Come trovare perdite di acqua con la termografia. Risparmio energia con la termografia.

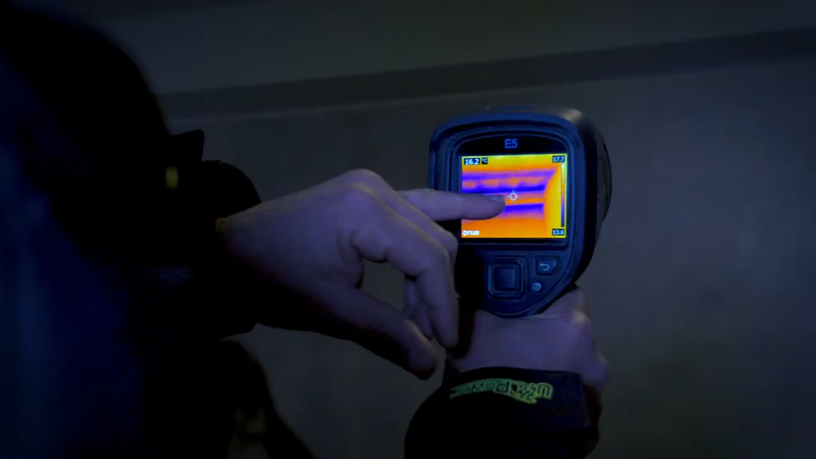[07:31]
guardate come è rimarcato in questa maniera come
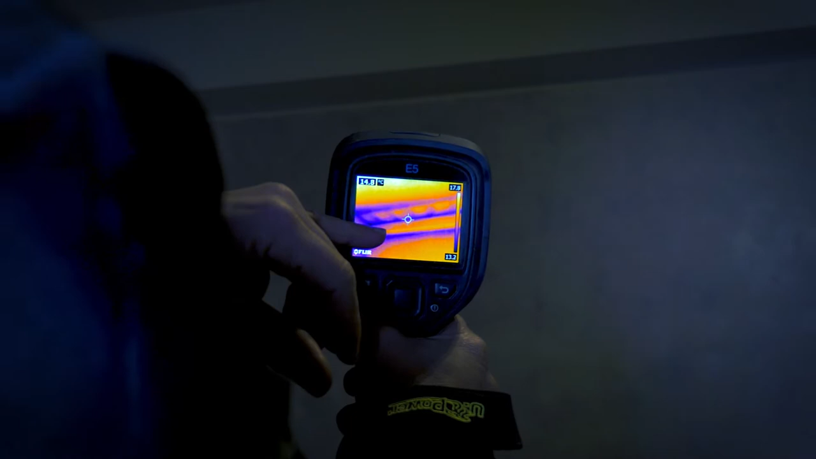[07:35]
è proprio rimarcata i segni blu questo indicano che in quel tratto
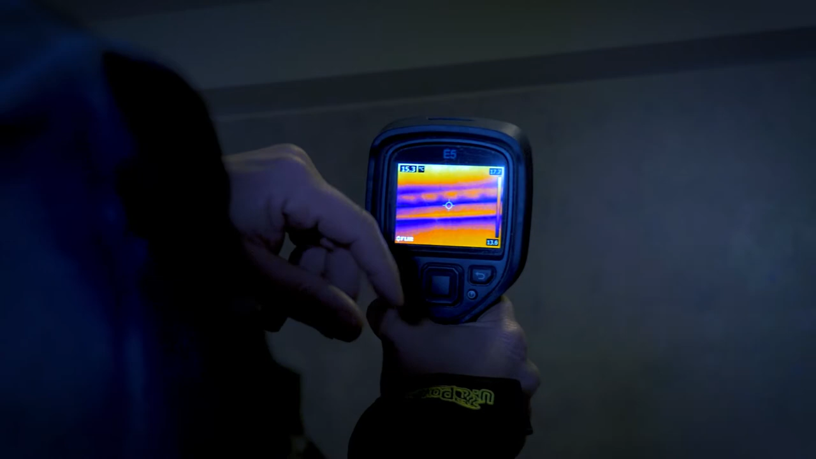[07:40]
il soffitto è freddo e quindi può trasmettere
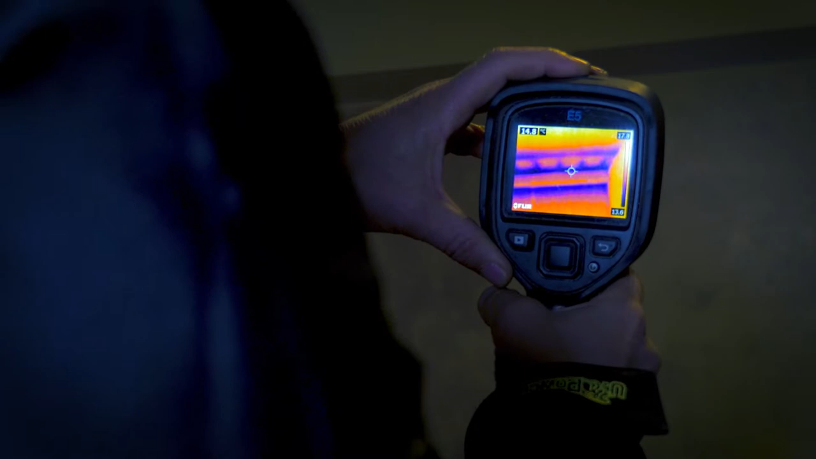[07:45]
anche del freddo all'interno dell'abitazione in questo caso anche in questo
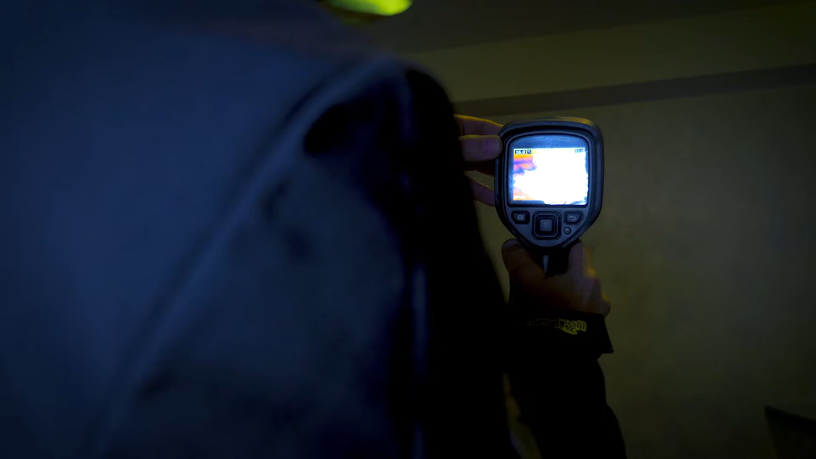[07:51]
punto si potrebbe cercare di intervenire per ottimizzare
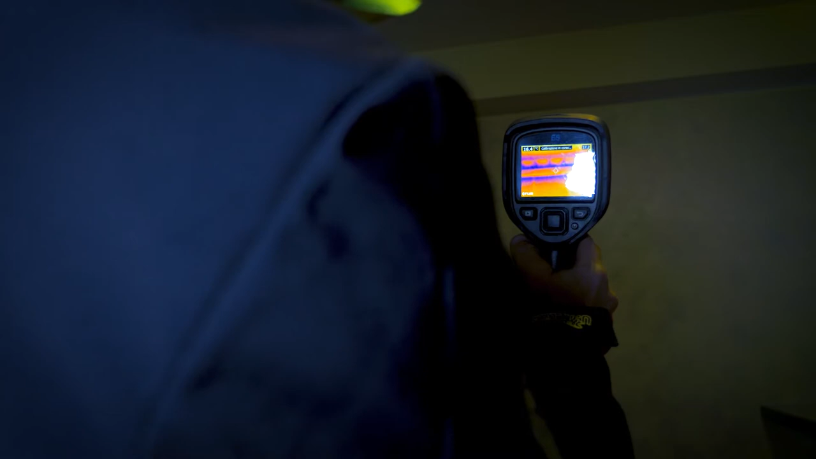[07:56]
il risparmio energetico
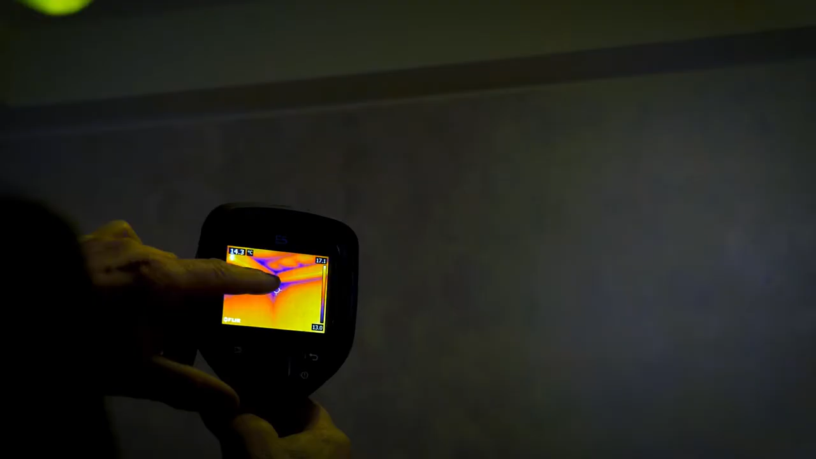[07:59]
vedete che proprio nella zona dell'angolo
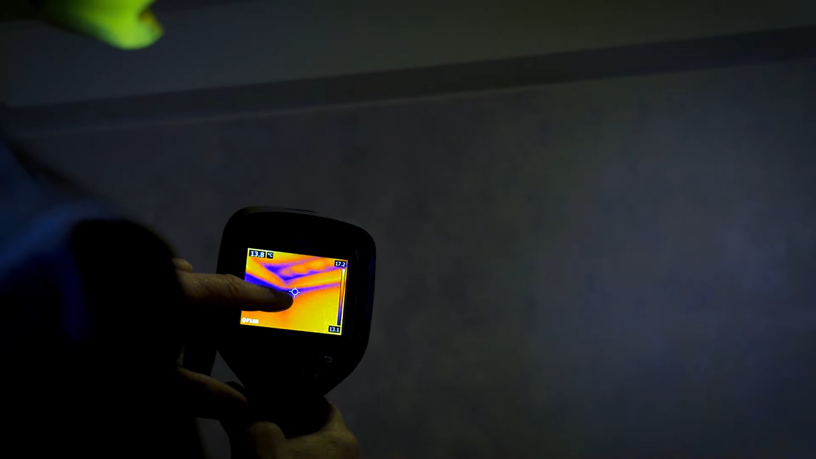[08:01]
abbiamo proprio dei punti più freddi abbiamo dei punti freddi
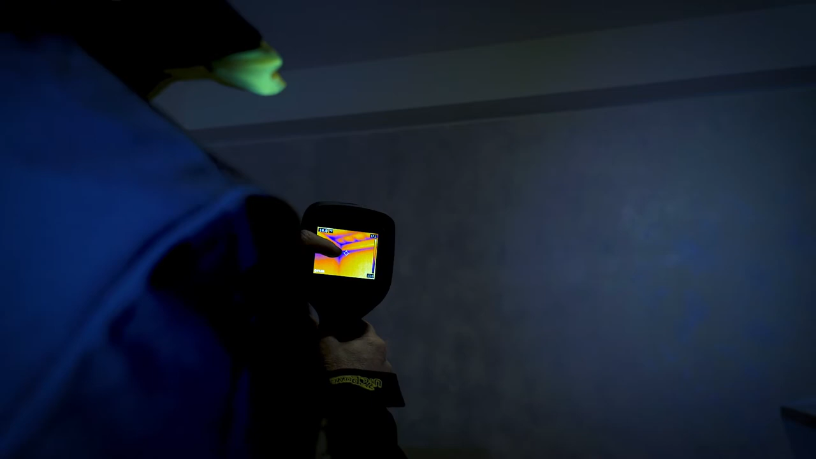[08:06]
perché è proprio è la parte esposta all'esterno dell'abitazione in
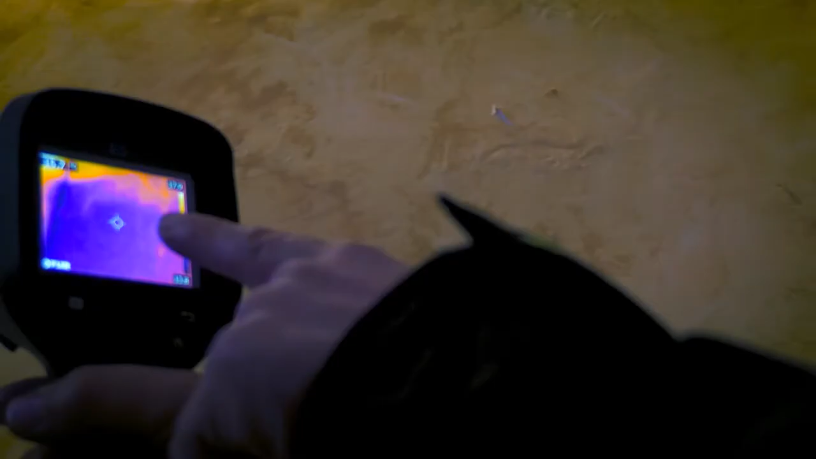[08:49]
potete notare che proprio al livello della
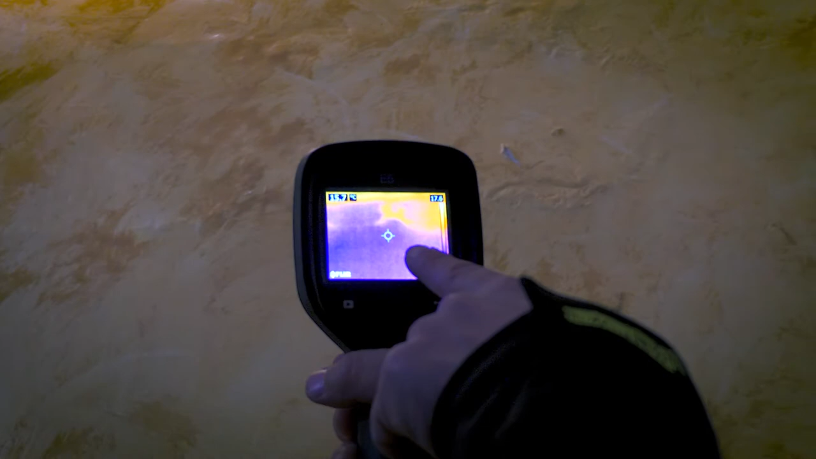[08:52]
macchia abbiamo tutti questi punti blu
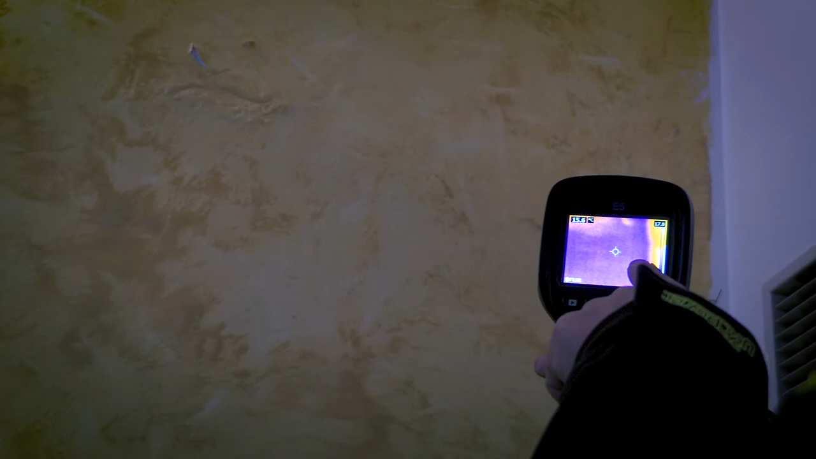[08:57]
ci indica appunto che abbiamo potete vedere
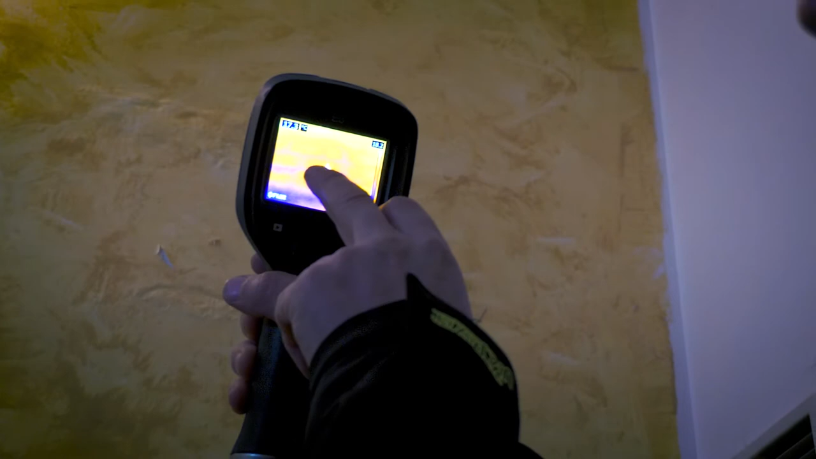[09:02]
in questo caso che abbiamo anche il segno dei mattoni qui potete
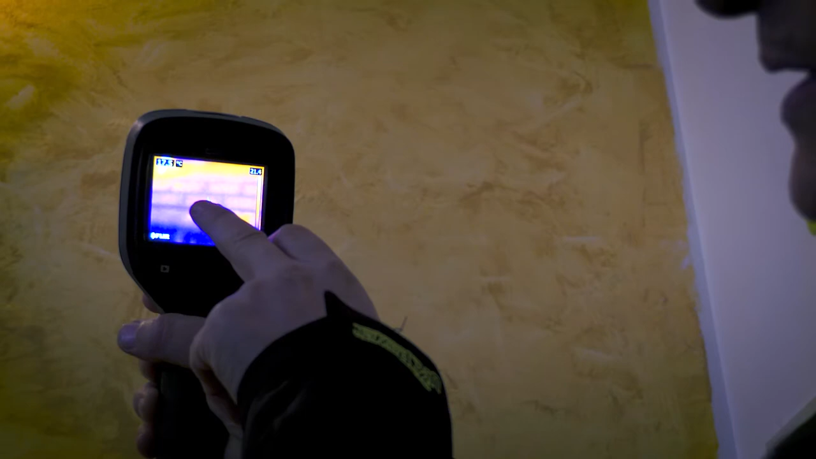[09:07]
vedere che ci sono i mattoni e la calce che c'è intorno significa che
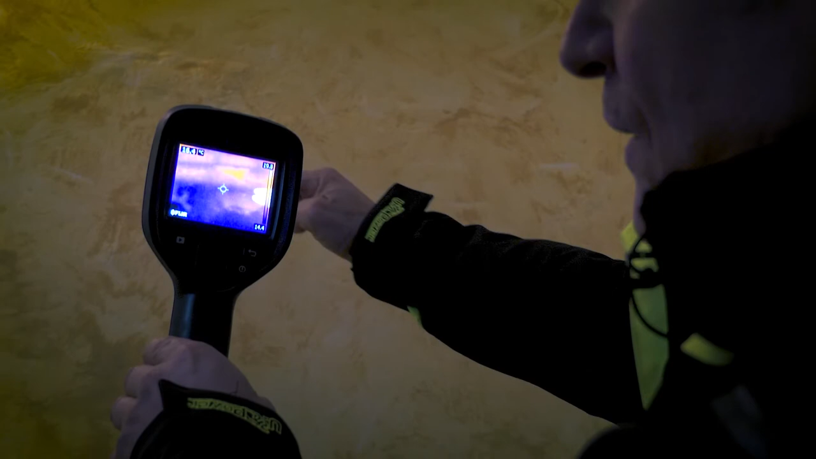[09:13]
qui c'è più o meno la soletta di cemento armato è molto molto
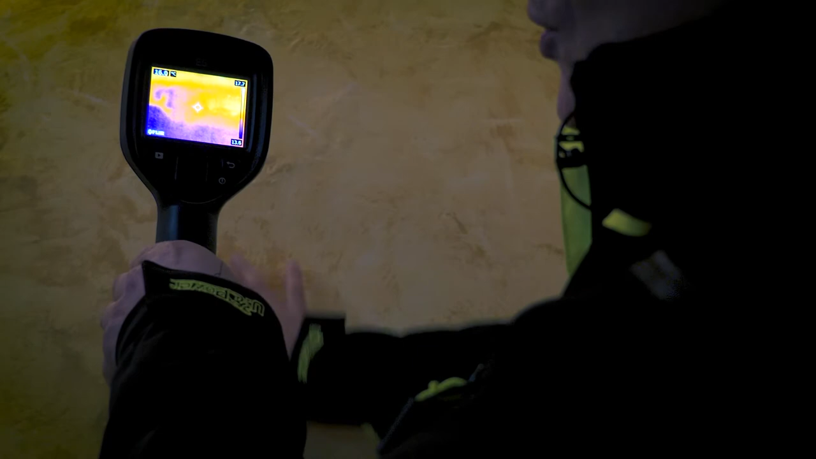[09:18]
probabilmente questo è un muro di cemento armato però come notate
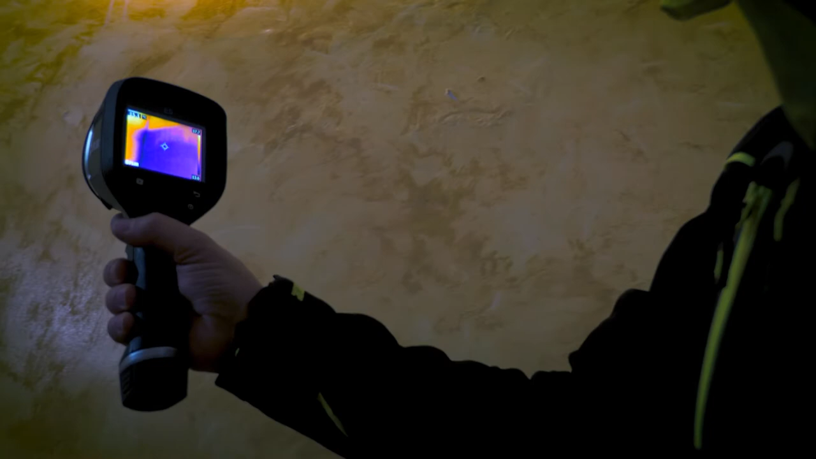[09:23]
abbiamo tutta una macchia termica che effettivamente ci